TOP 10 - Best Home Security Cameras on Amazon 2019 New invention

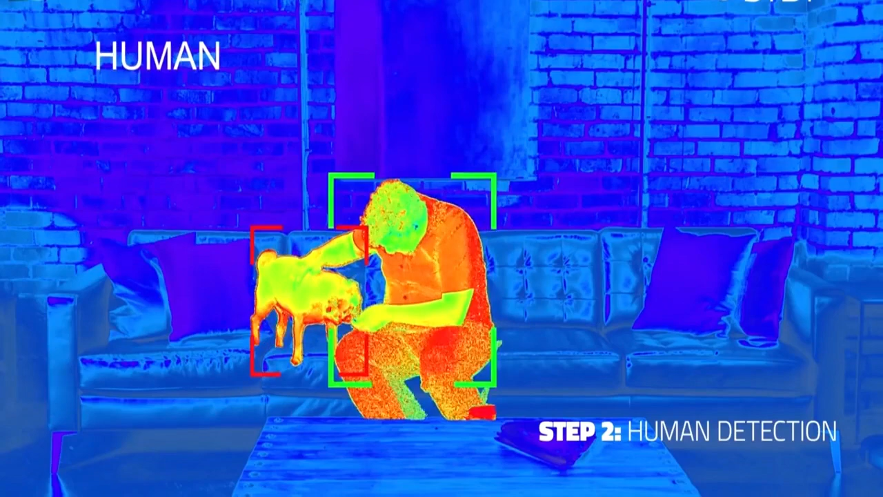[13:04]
Step two, it detects human body shapes in various positions.